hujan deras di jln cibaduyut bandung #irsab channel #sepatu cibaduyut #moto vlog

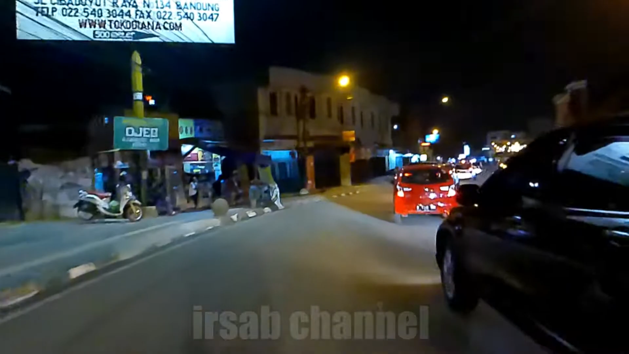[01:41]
Ya, bagi kalian kawan-kawan yang mau belanja sepatu
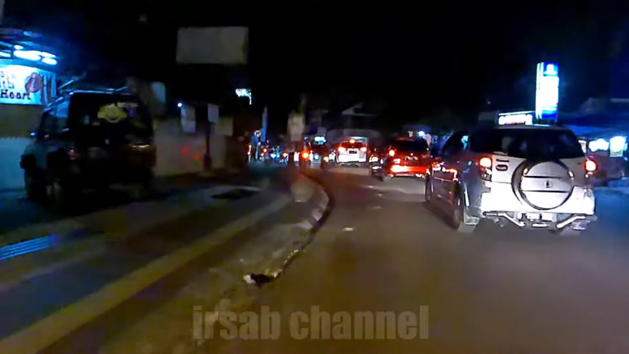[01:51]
di sekitaran Cibaduyut udah mulai rame. Dan sebagian besar udah mulai buka.
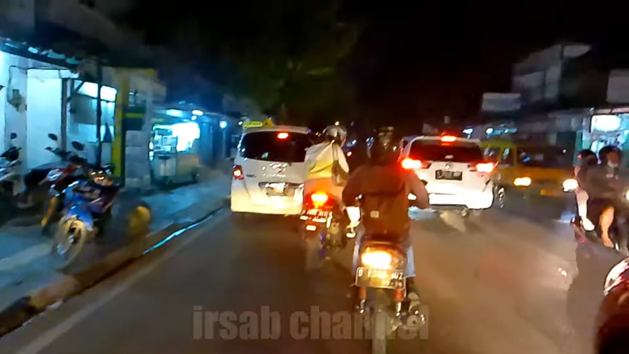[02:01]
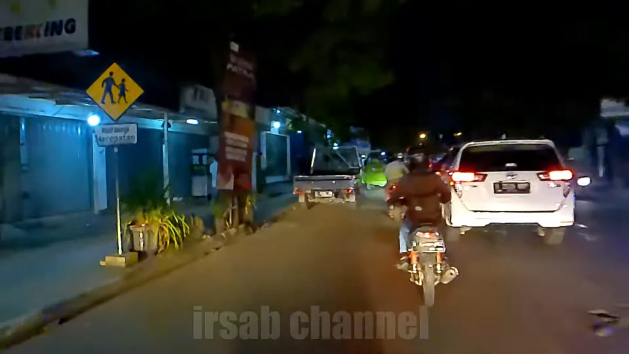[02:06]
Tapi masih sebagian masih ada juga yang tutup.